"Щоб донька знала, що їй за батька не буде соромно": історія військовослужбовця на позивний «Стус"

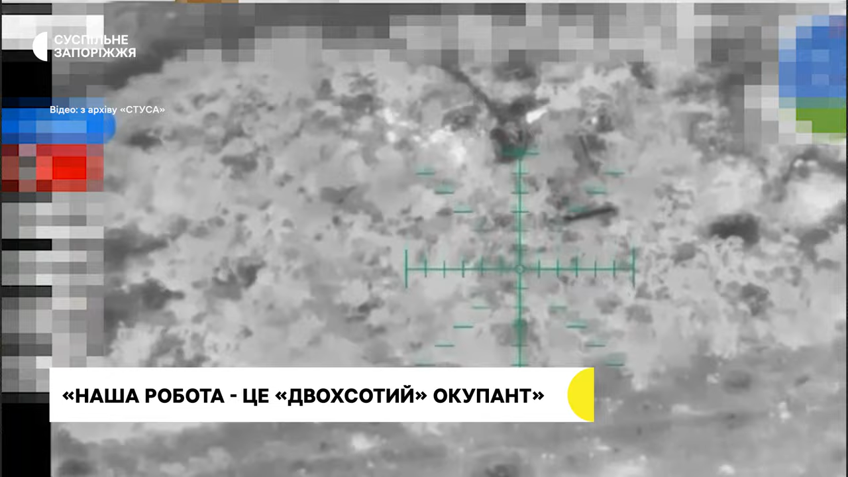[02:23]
І наша артилерія касетними боєприпасами розбила, м'яко кажучи, і настрій, і бажання махати більше.